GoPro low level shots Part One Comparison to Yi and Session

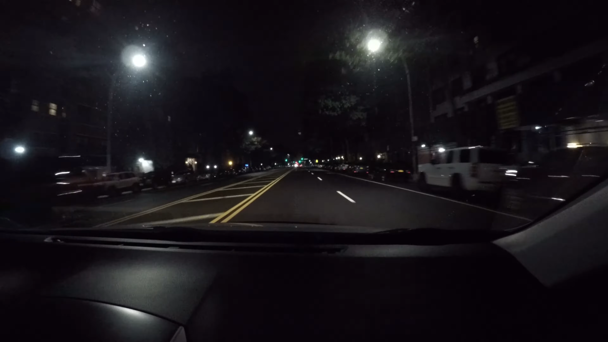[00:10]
GoPro Hero 5 Black Edition, test number one.
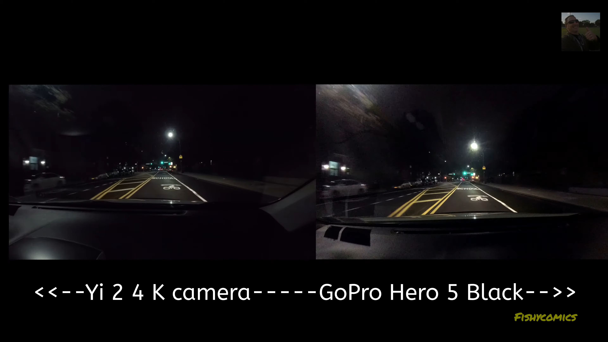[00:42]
This is a 4K video at 24 frames per second for the GoPro Hero 5, 30 frames per second for the E. It is a fair test indeed. That is exactly how this camera is going to be set up for the lowest light situation. A one minute shot will get the job done. You'll tell me which camera looks better.
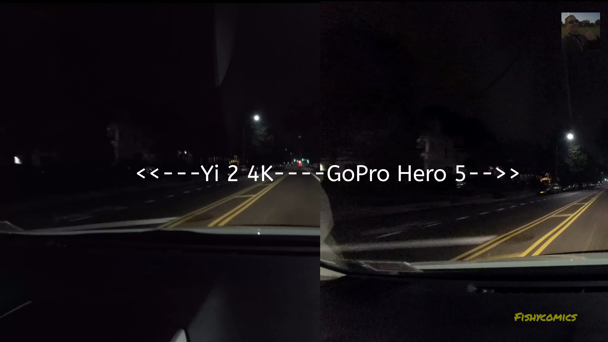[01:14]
The one on the left, which is the E, or the one on the right, which is the E.
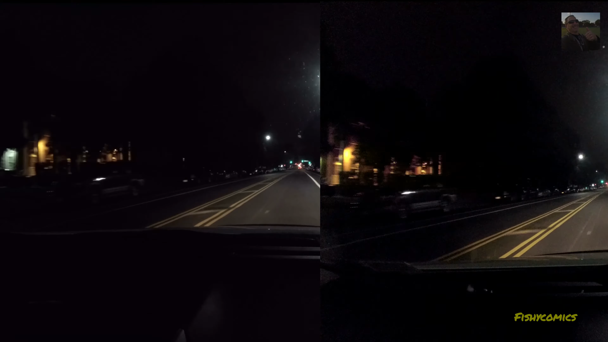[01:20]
Did I just say the one on the right? That's the GoPro Hero 5. You know the camera I have.
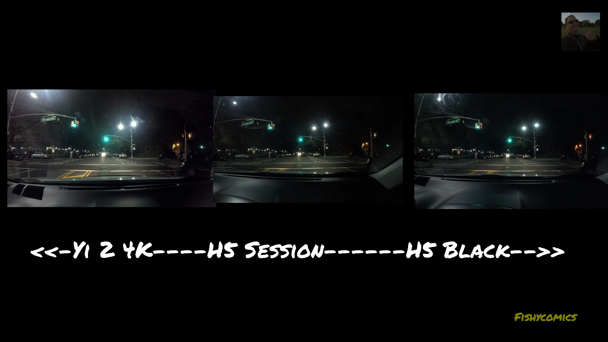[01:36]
Test number two, we have the E2 4K, the GoPro Hero 5 Session,
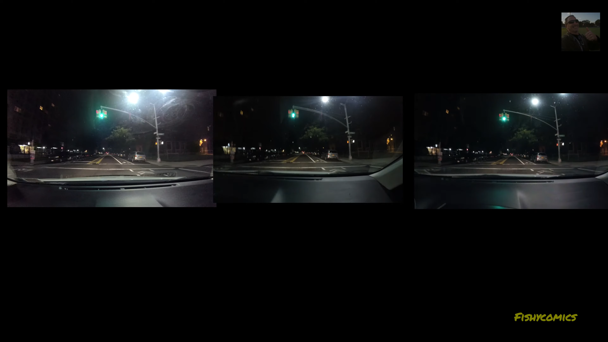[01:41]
and the GoPro Hero 5 Black. All Air 4K at 30 frames per second. Doing the best they can do. It's the lowest level shot that you can get. Up ahead is a street lamp, a traffic light, LED lamp.
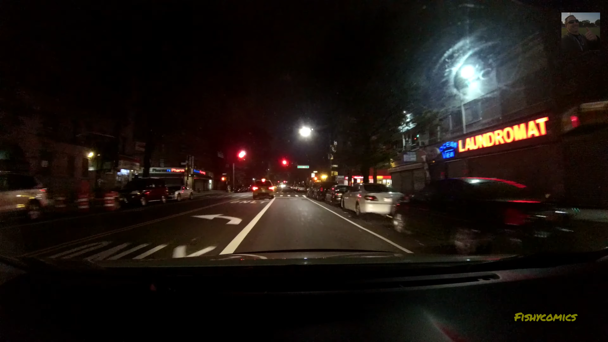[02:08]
Not yet. It looks more like a gas bulb directly underneath. Looking at both cameras on the monitor spec. I am impressed. That's all I can say.